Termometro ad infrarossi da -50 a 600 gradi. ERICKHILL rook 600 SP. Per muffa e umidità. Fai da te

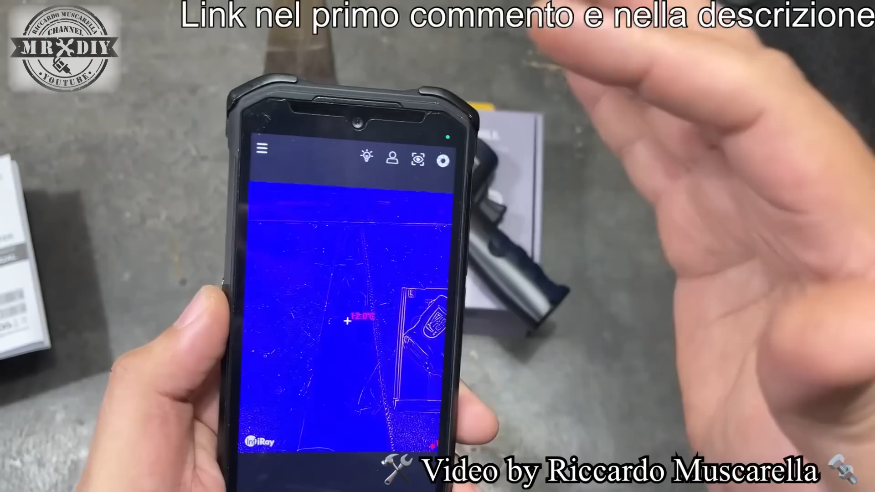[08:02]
pure la temperatura ambientale come abbiamo detto 28 gradi adesso il termometro ambientale mi si è impostato sul 28 e 1 bisogna impostare anche la distanza alla quale si esegue la misurazione quindi
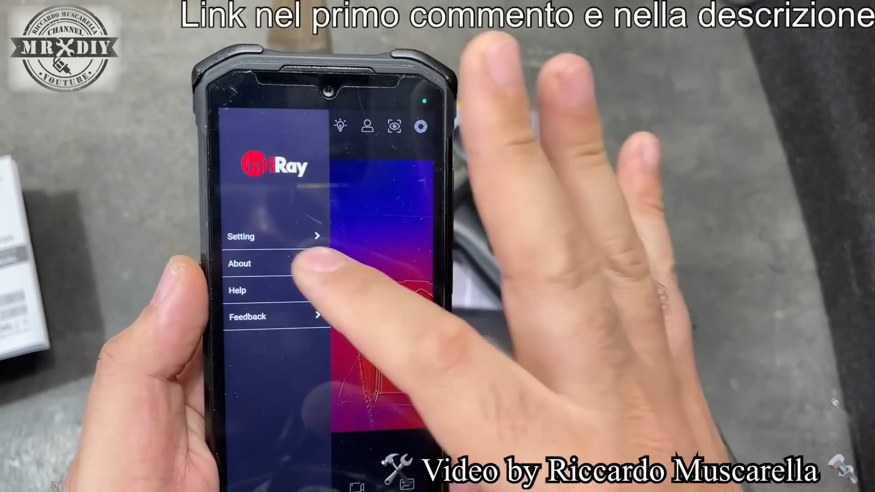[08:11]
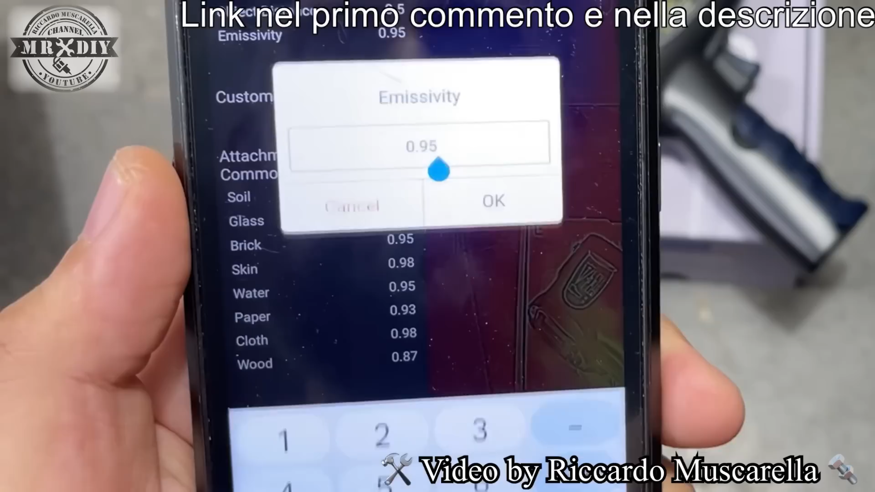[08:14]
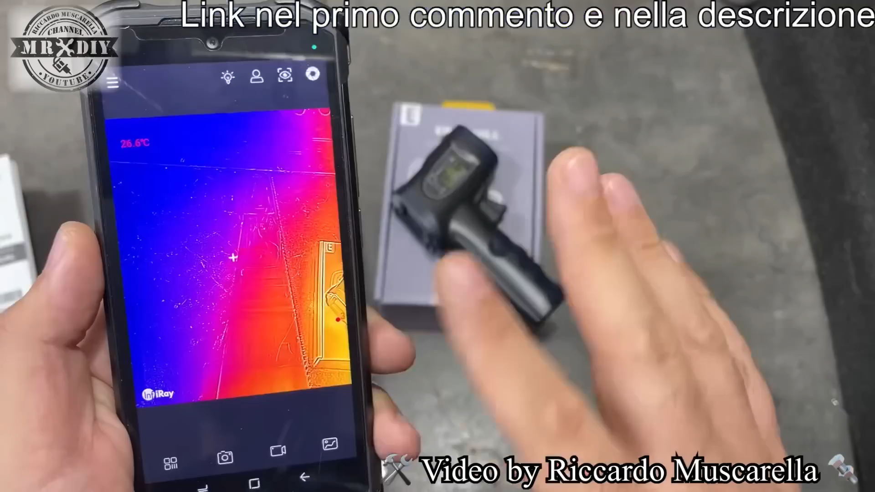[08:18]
ok quindi abbiamo sia la nostra termocamera che il nostro termometro impostati allo stesso modo vediamo quanto indicano
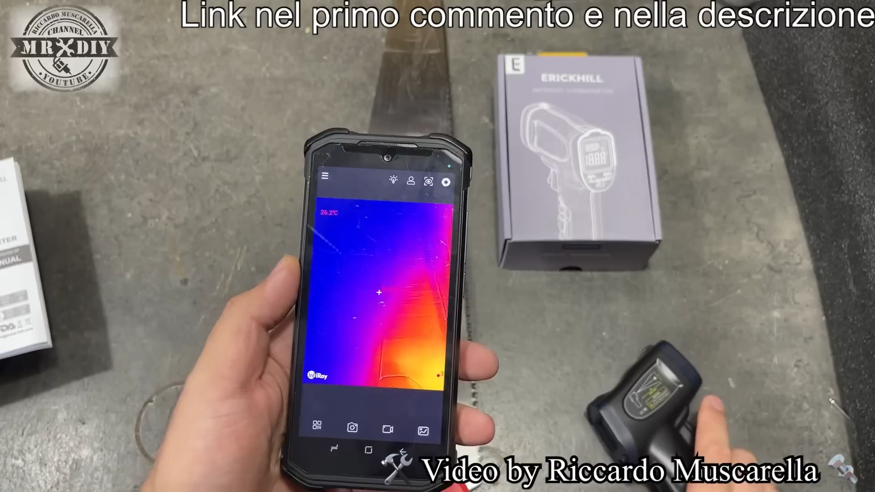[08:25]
come misura di questa superficie in metallo allora ho impostato il colore grigio
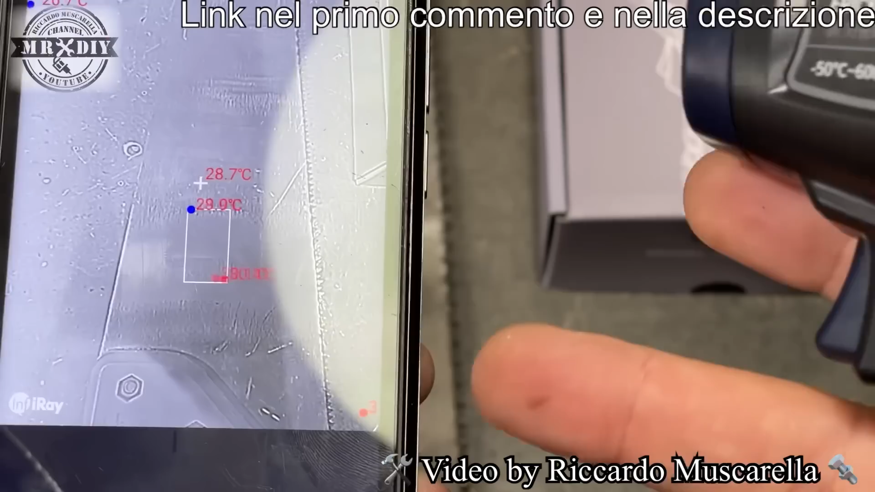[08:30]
On screen: spot 28.7°C
perché i numeri sono scritti in rosso e quindi con la tonalità rossa non si vedeva nulla come vedete abbiamo
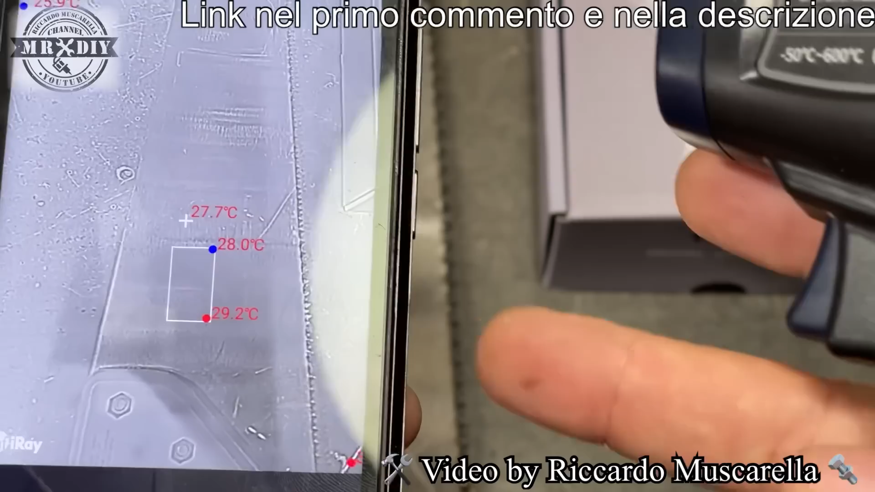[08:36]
On screen: spot 27.7°C
una temperatura che oscilla fra 29 e 30 gradi in questo punto è anche il nostro termometro sullo
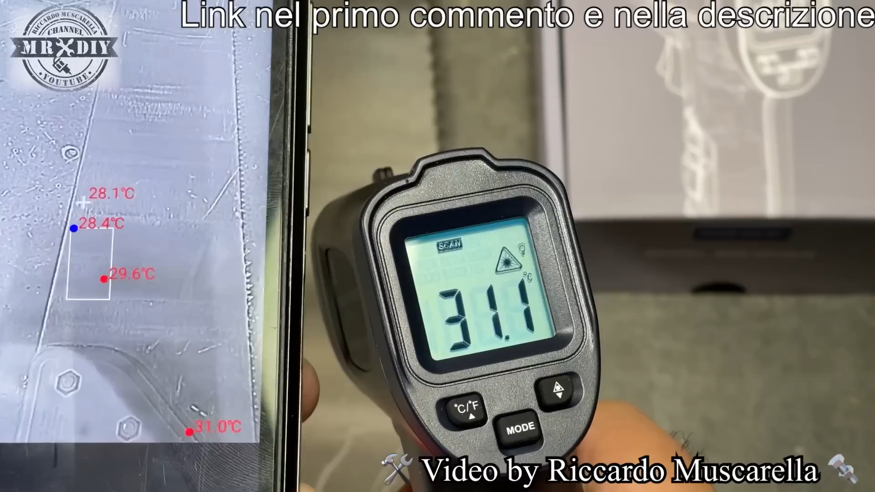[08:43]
On screen: spot 31.1°C
stessa zona indica 30 gradi anche lui oscilla 30 gradi 30 gradi il termometro invece indica 29
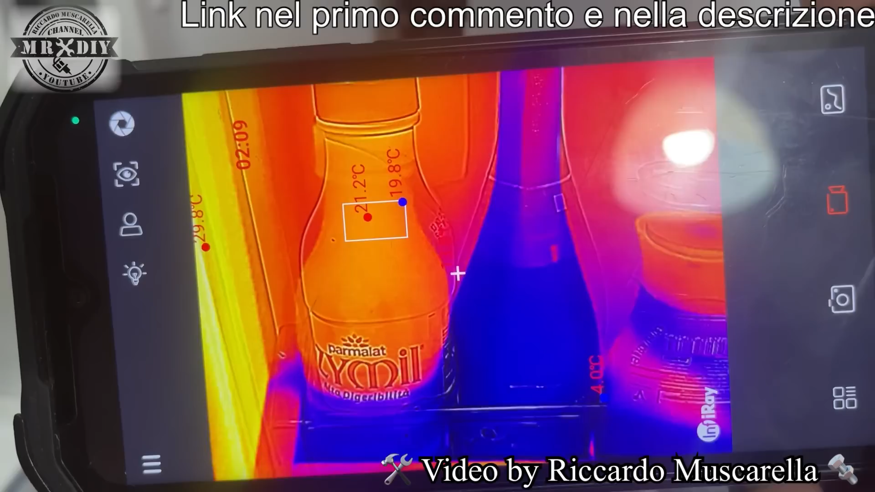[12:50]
anche la termocamera come vedete indica una temperatura di 18 gradi come
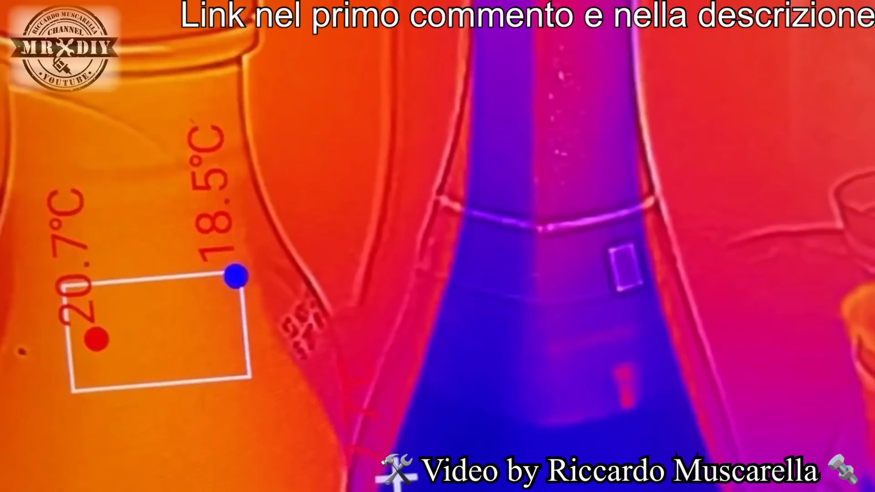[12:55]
On screen: min 18.5°C
aveva fatto il termometro della eric il quindi come vedete spostandoci anche questo impazzisce e va dando
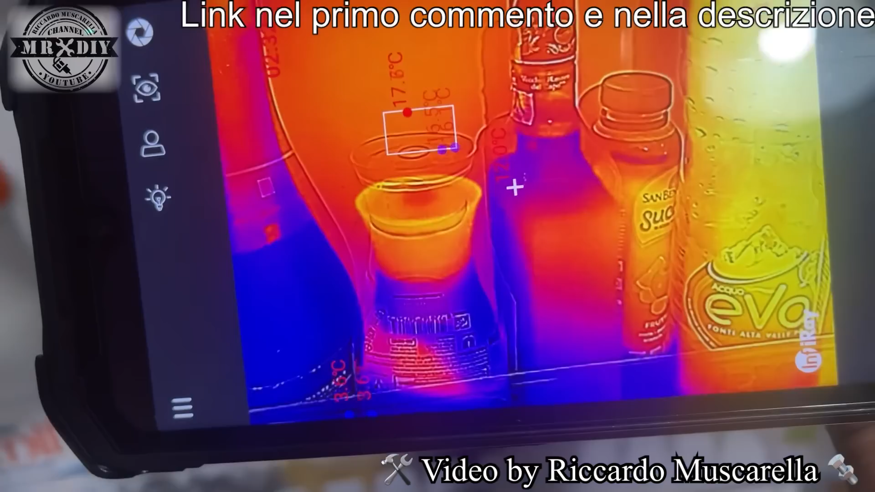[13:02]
misure differenti che effettivamente se non si regola la radianza
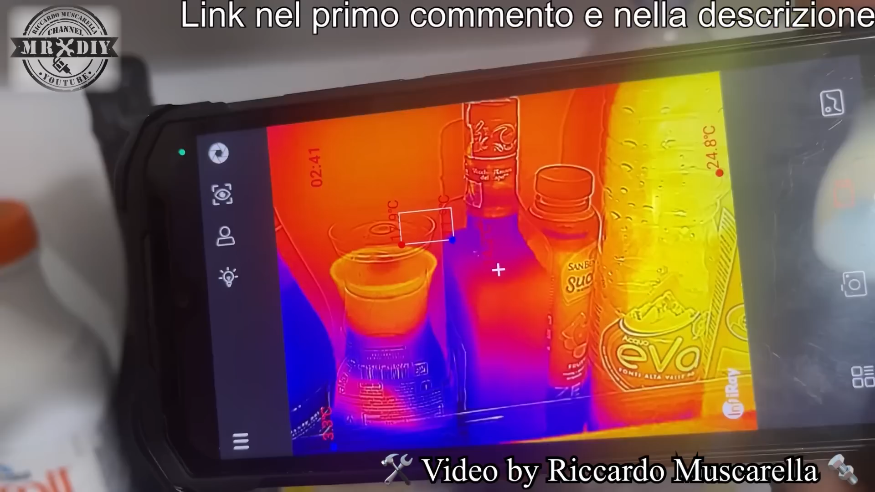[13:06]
potrebbero farci credere che il nostro frigo per esempio qualche malfunzionamento quindi ragazzi un piccolo termometro digitale comodo con una lettura